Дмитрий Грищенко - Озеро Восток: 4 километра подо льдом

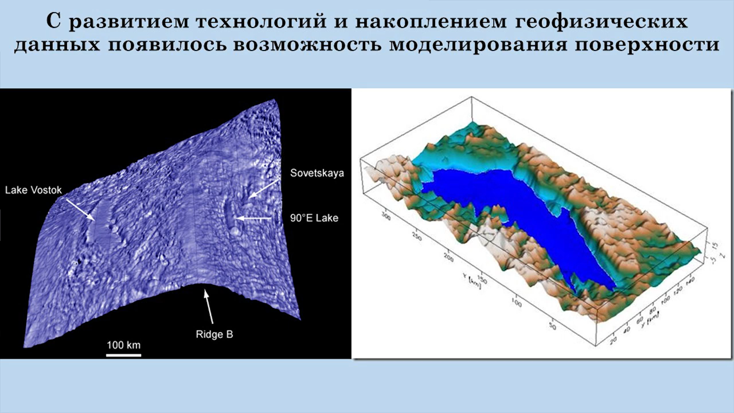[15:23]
Рядом с ним Это озеро 90 градусов Оно находится на полисе И вот Еще одно озеро Это озеро Советское Возле станции Всего В Антарктиде Сейчас установлено Если не ошибаюсь Более тысячи озер Которые находятся Под ледником